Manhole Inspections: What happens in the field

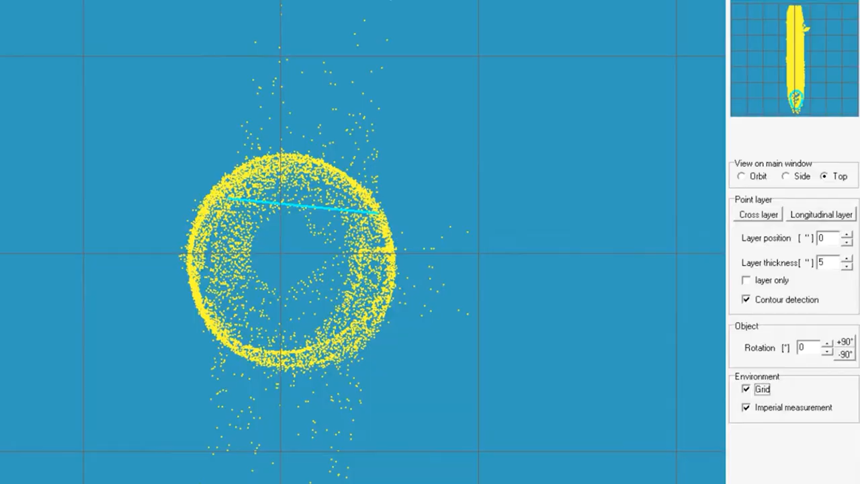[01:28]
the whole data point cloud of that inside of the structure that we
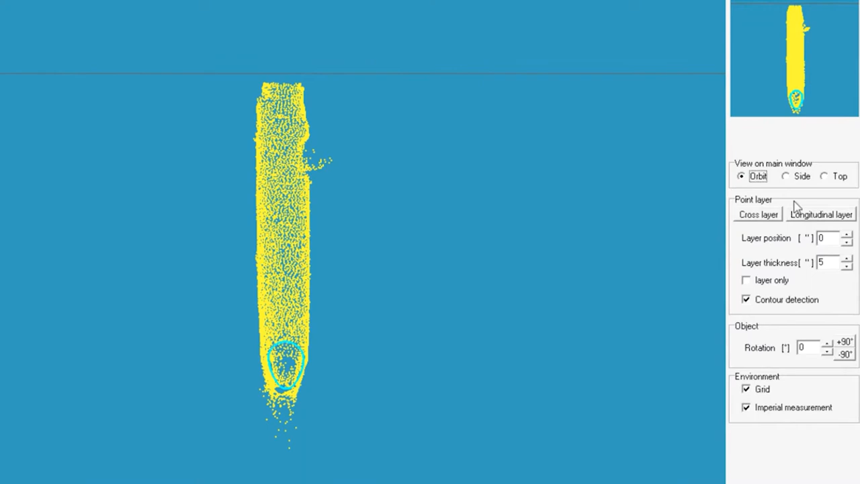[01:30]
can then take back into the office and get all of our measurements and visual evaluation of the inside integrity.
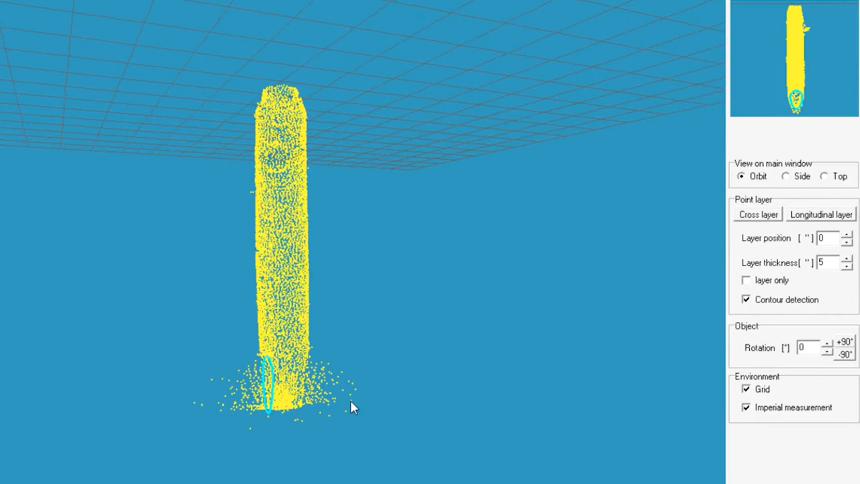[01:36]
Once we get up on top here, they, like I said, they complete the scan and put the cover back over, and then within the computer they're able to set
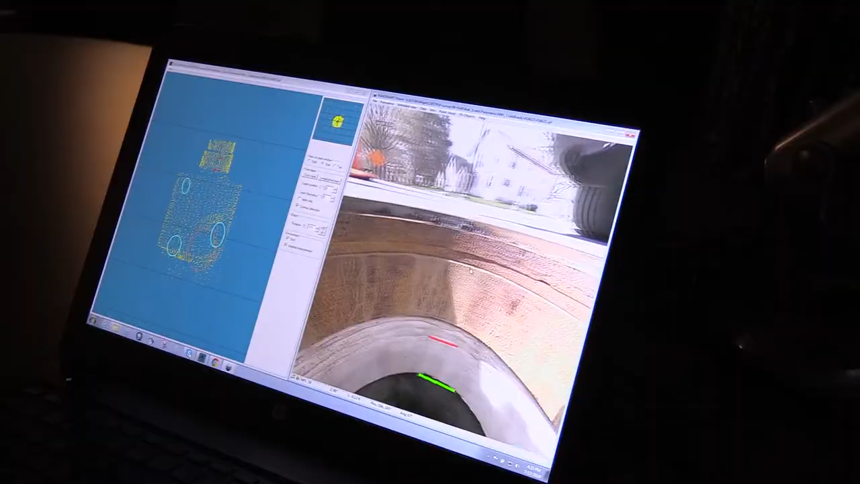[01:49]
the top of rim and some of the zero level